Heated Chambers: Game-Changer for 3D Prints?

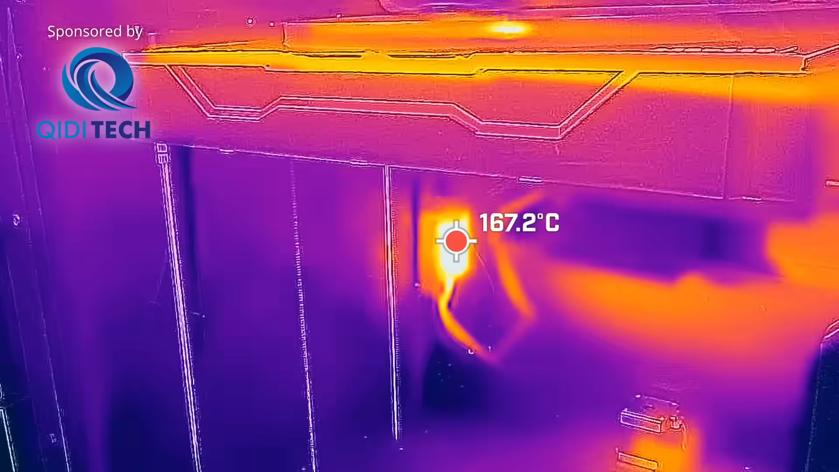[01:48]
On screen: spot 167.2°C
and an actively heated chamber that you can set up to 65 degrees Celsius,
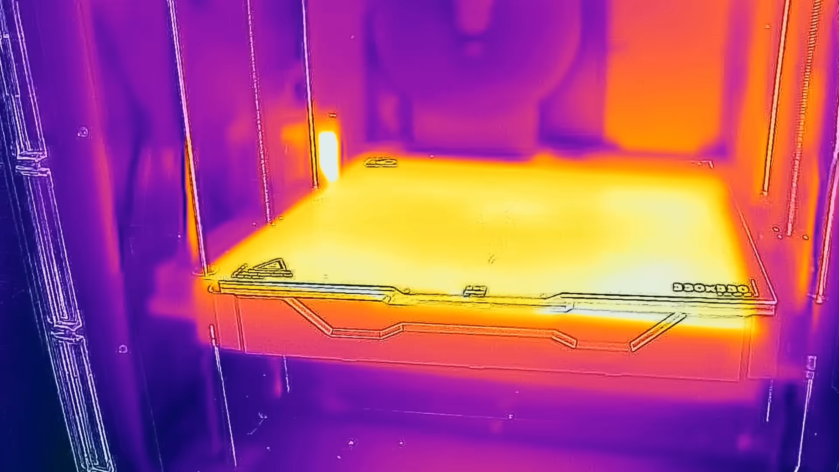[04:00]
The heat source here is the heated bed, which warms up the air.
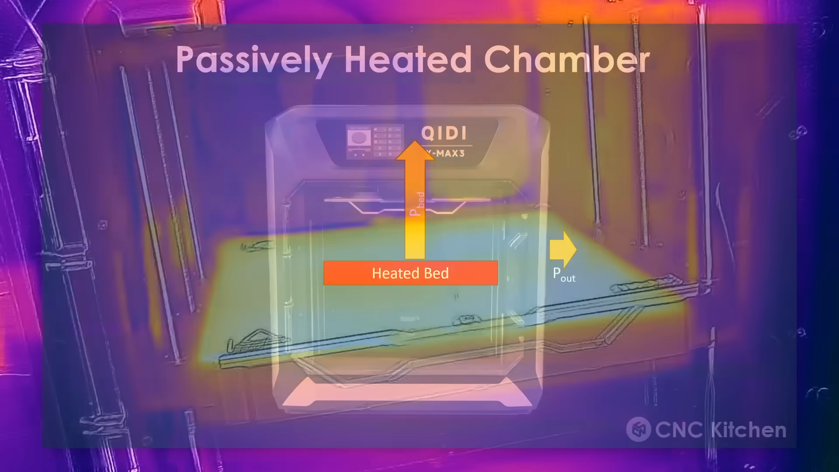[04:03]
Yet, the hotter the inside gets, the more the machine also dissipates heat on the outside.
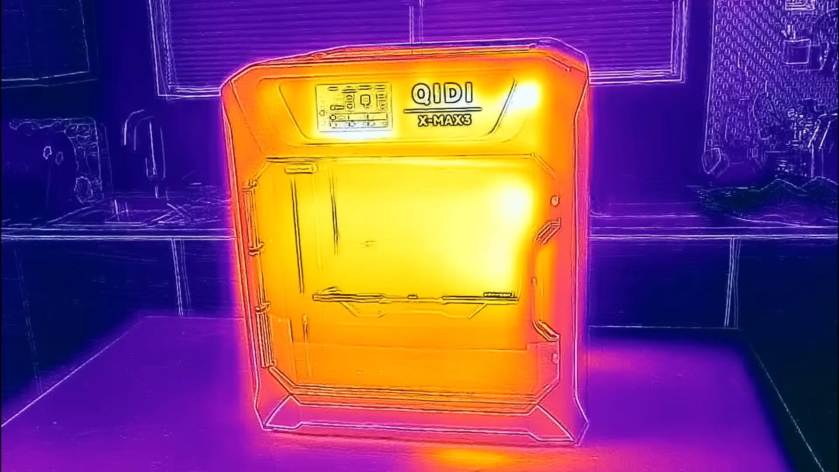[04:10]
At some point, we'll reach an equilibrium temperature, where the heat generated by the bed is just as big as the heat dissipation to the room.